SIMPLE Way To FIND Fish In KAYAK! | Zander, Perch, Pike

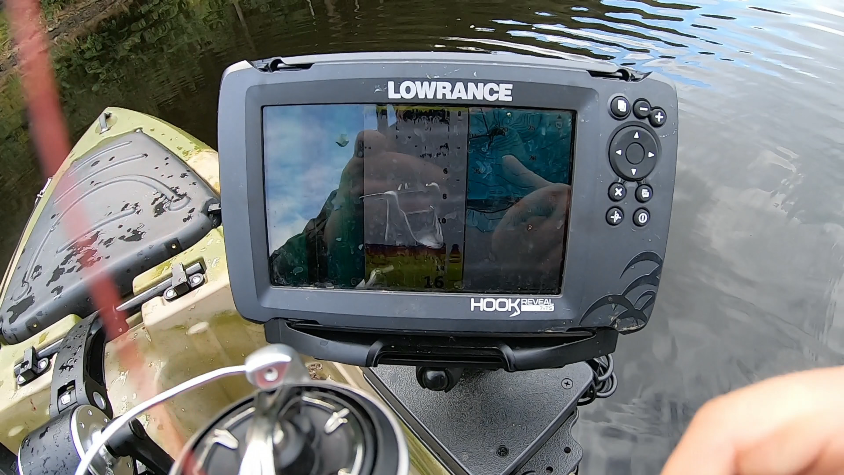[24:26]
I don't know if you can see that or not, but you'll see there's a deep drop right here, right?
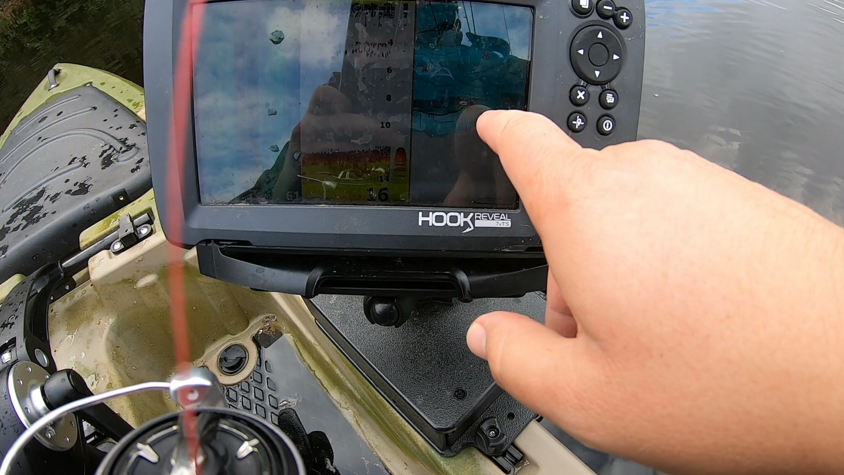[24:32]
And there's a plateau, deep drop, deep here, and it comes back up in another plateau. So we're kind of fishing the edge and then between the plateaus and on this plateau.